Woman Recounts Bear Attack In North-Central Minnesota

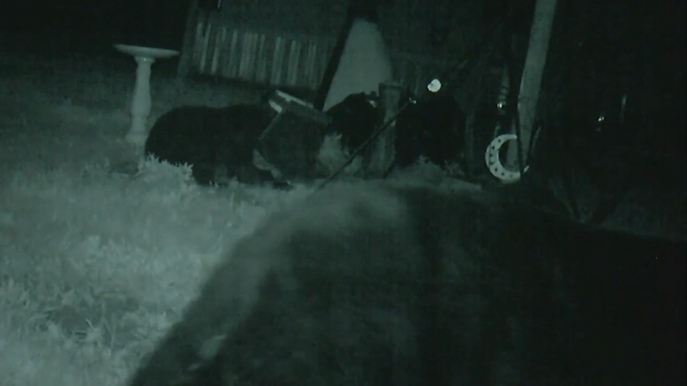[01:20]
RYFE SAYS THE ATTACK LASTED LESS THAN A MINUTE BEFORE THE BEAR LEFT ALONG WITH TWO BEAR CUBS SHOWN HERE ON THEIR HOME SURVEILLANCE VIDEO. KATHERINE WAS IN SHOCK.